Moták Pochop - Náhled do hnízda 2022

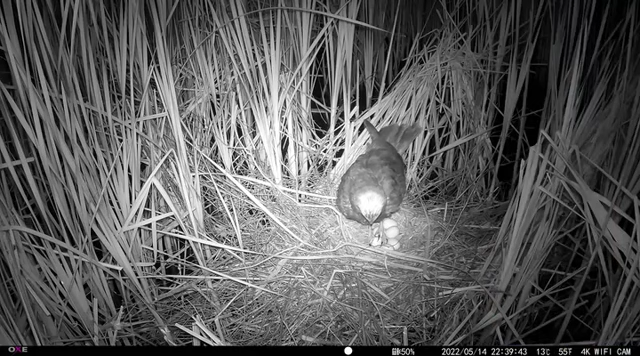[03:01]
Jak je vidět, samice je na hnízdě aktivní i v noci. Vejce často převrací a přerovnává, aby byla všechna stejnoměrně zahřívána.
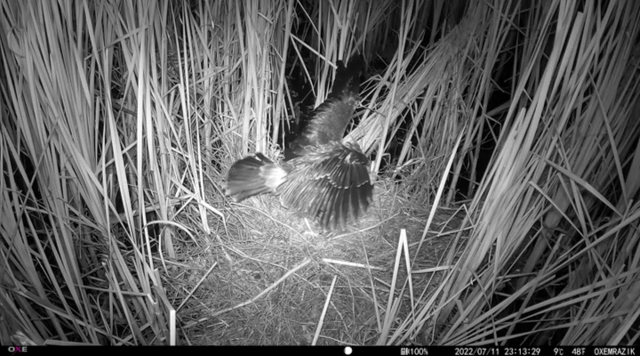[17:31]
udělal se větší, aby vetřelce zahnal.